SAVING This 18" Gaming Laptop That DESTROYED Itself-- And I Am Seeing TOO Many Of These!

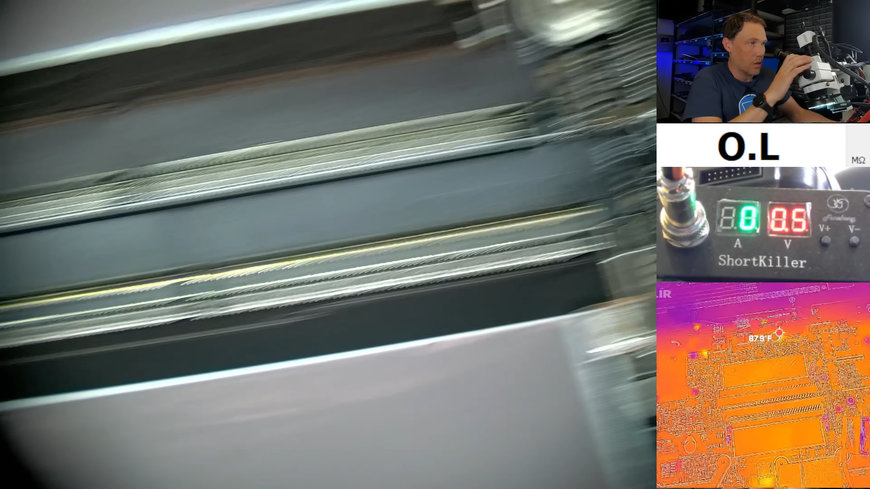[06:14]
I just grounded it out. All right, so we're going to be injecting voltage right here on this coil. And this is going to be the shorted power rail. And so we inject the voltage. I can see that we're pulling three amps.
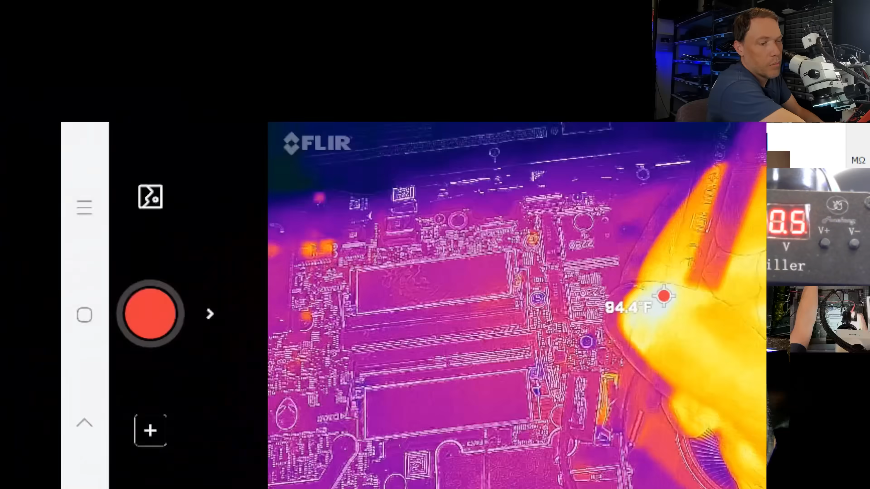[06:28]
On screen: spot 94.4°F
That's 0.6, 0.5 volts. And so we need to figure out what component is getting hot. So we're going to just monitor under the thermal camera. And you might have already seen it. There you go. You see how it heated up right in that area? Let's try it again. All right, there you go. You see it? So that's getting hot.
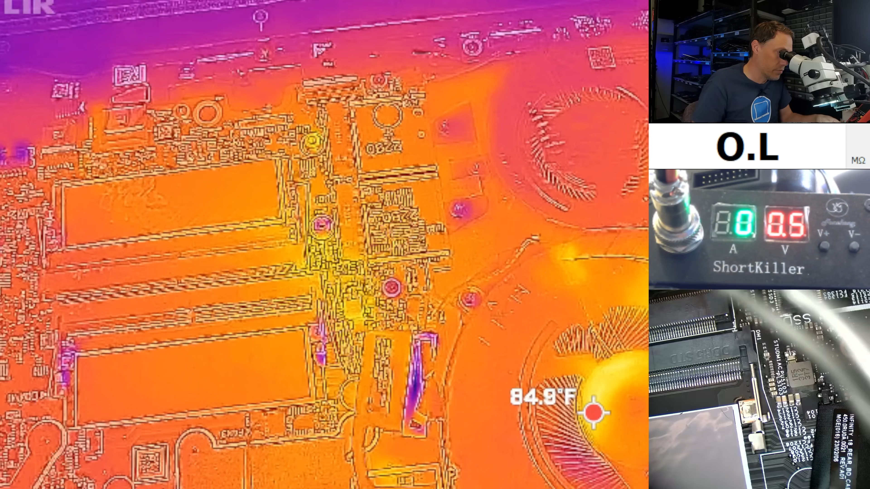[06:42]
And I think it's one of these components right here. So let's get a little closer on that. So I wonder if it's going to be the one that we thought it was. You know, the one that looks like it has a crack in it right there. Let's try again. It is getting hot right in that area. So how are we going to figure out? So the thermal camera is not super detailed. It's not going to tell you exactly where it is. But it's going to tell you in the general vicinity. But we're just going to add alcohol to this area. And that way we can figure out what's getting hot.
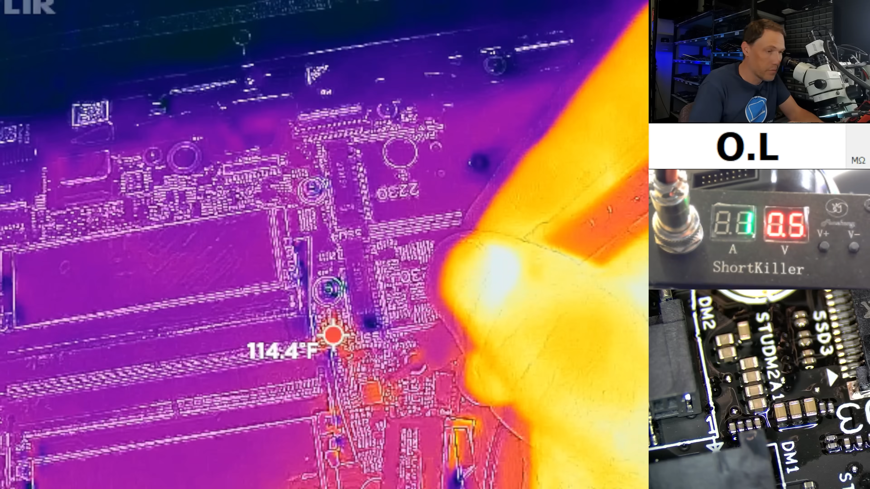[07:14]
On screen: spot 114.4°F
And look at that. Do you see it? Do you see which one's getting hot? It is that one that we were looking at. So you can kind of make out that hairline crack that we were thinking is on there.